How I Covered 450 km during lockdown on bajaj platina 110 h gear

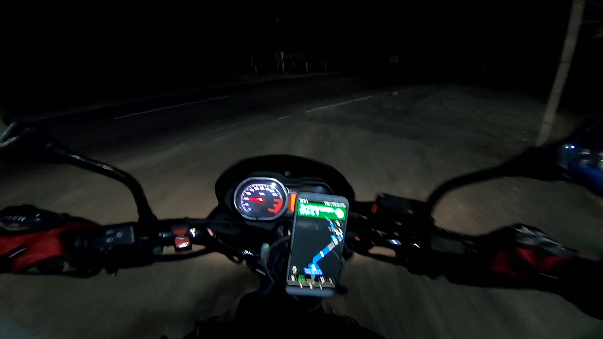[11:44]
समय 7:08 और अभी और 90 किलोमीटर बाकी है, तो कोशिश करेंगे 90 किलोमीटर एक वूम में पहुँचने का, नो ब्रेक नथिंग।